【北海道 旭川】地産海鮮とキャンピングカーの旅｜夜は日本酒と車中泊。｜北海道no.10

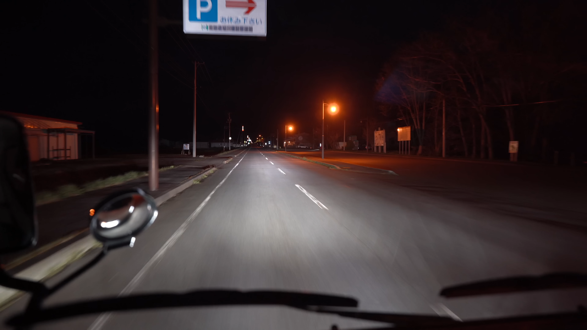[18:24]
ミサワ小学校の前にソフトクリーム屋さんがあるみんな買っちゃうここは確かにシッカーが出てきそうシッカー出てきそうだけどいまだ
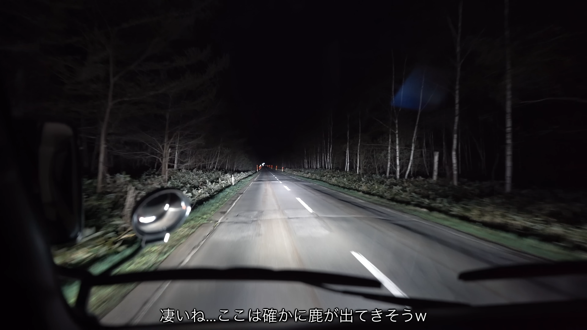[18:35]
にママたちシッカーに出会ってない街灯がないからめちゃくちゃ暗い真っ暗何も見えないくらい真っ暗我らが見ておーってなってたここかうん
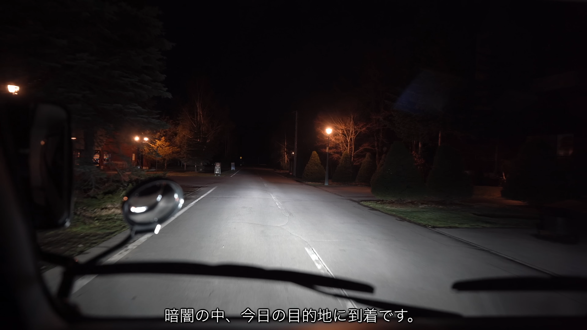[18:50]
ここだけがトイレがあるんだってこのP1駐車場だけがあ、そうなの?何個か他にもあるんだけどそっちはトイレがないんだってへータヌキえ、キツネかな?
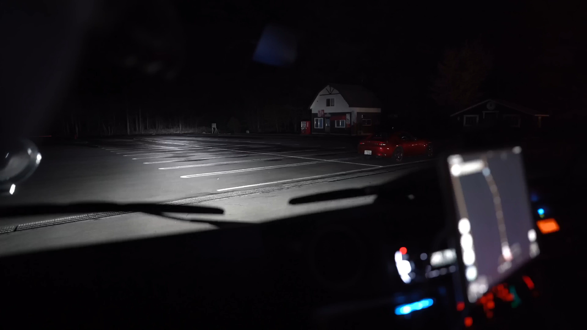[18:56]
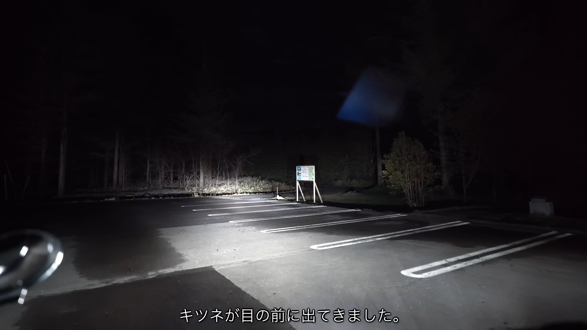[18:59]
え、キツネだキツネか